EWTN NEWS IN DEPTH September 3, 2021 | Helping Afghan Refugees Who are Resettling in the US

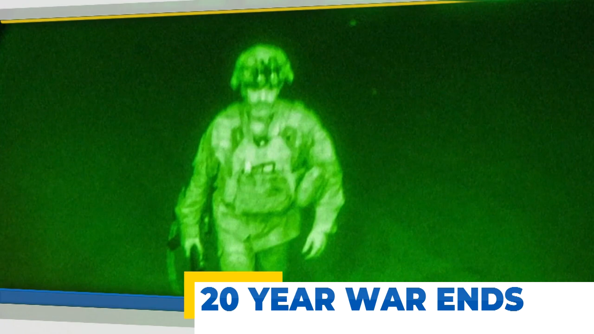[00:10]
The last soldier leaves Afghanistan after the largest evacuation airlift in U.S. history.
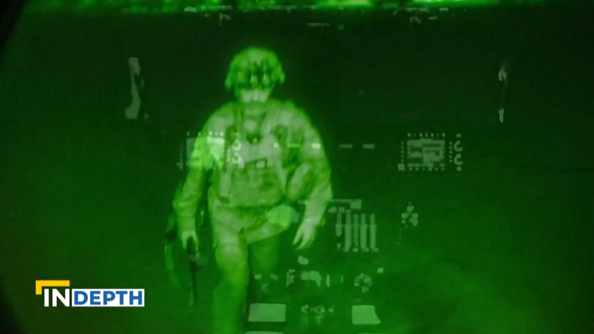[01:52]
The last soldier to board, Major General Chris Donoghue, commander of the 82nd Airborne.
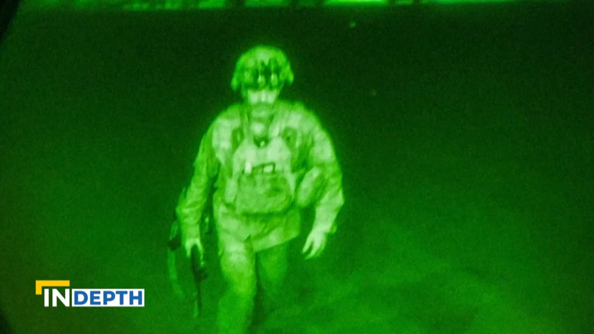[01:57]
In the last few days of the war, much of the focus was on the airport,